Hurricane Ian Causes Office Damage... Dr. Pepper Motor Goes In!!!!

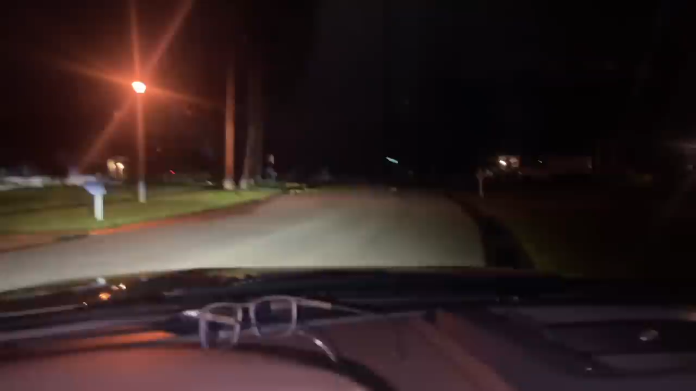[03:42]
Down palm leaves, that's pretty typical, but dang, the van is still there. Shit. Road signs are kind of tilted. We got some street lights that are completely out.
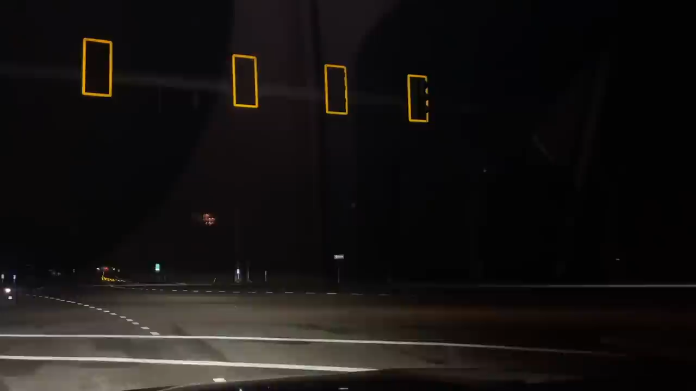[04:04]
Normally these things have a backup battery, but not these ones. Those ones work down there though. A couple cars out on the road. It's still super early. It's only almost 5 a.m. But some places have power, and then across the street it's completely dark. So it's kind of hit or miss who's got power right now. All right, here's the office.